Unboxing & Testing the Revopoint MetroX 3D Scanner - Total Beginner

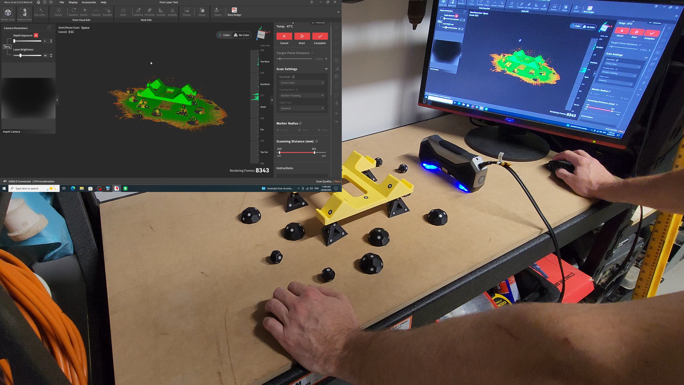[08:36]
Here's the top side of the object. The scan came out quite well. The point clouds looked very uniform.
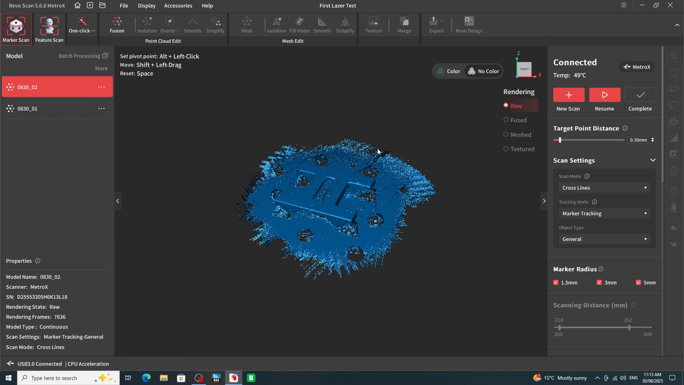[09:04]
I was pretty happy with how both of the scans turned out. So I completed them and started to clean them up.
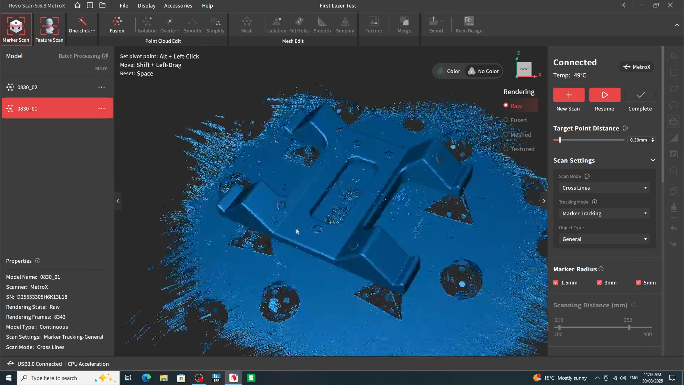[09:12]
Using the same process that I did with the full field scans.